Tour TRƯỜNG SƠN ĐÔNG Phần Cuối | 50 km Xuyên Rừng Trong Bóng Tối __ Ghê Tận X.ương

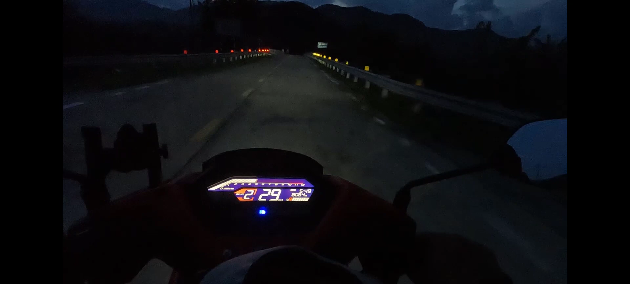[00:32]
Hai anh em đến ở đây là trời nó khá là tối, 6 giờ thiếu rồi. Đi đường Trường Sơn Đông, 6 giờ tối cũng là một cái gọi là cái mạo hiểm của hai anh em ấy. Nhưng mà đây là điều khác biệt các bạn nha.
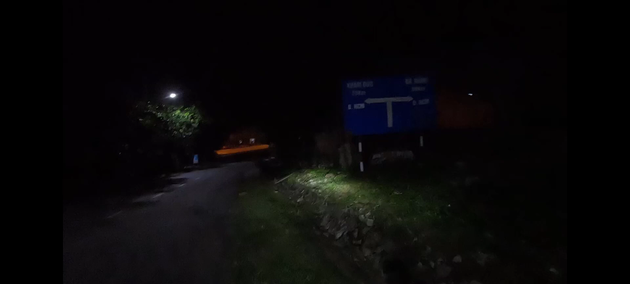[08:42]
Nên là cái đường Trần Đông mình cũng đang hồi hộp xem điểm kết thúc nó sẽ như thế nào. Theo mình thì nó sẽ nối vào quốc lộ 1A ở đoạn Thạch Mỹ đó. Còn không biết như thế nào các bạn nhỉ.
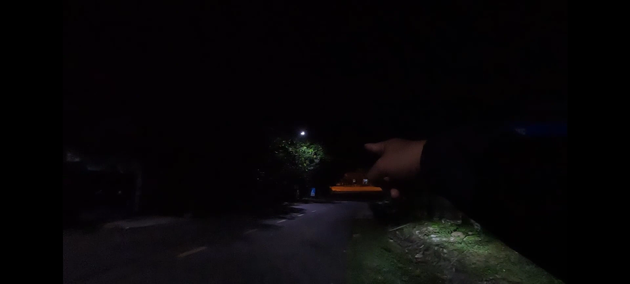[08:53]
Các bạn xem hết video nha các bạn nhá. Mấy bé học trời ơi, mình quay lại xem. Trong này mà không có đèn, không có điện à ta? Phải có điện chứ nhỉ? Sợ tội mà, hay là mất điện. Mấy bé học mà vẫn phải đội đèn pin học, ngồi học này.
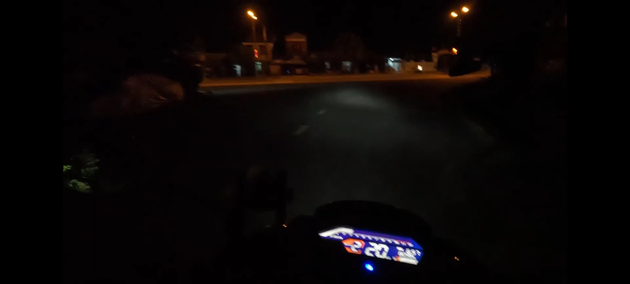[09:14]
Tội thế. Có điện chứ nhỉ? Chắc là hôm nay bị mất điện. Đấy, nhà bên này thì có sao mất điện các bạn ạ? Nhà bên cũng không có luôn. Sao là mất điện thôi. Họ mình tưởng là chỗ này
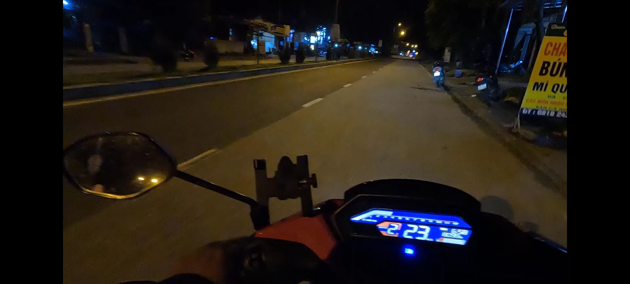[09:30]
nào đấy các bạn ạ, mất điện à? Do mất điện đây, trên kia mình phải có điện rồi đấy, bên trên đây là mình phải có điện, còn chỗ kia thì chắc là mất điện. Đoạn này đang sửa ở phía thôn ven đường. Đây là km thứ 27 rồi các bạn.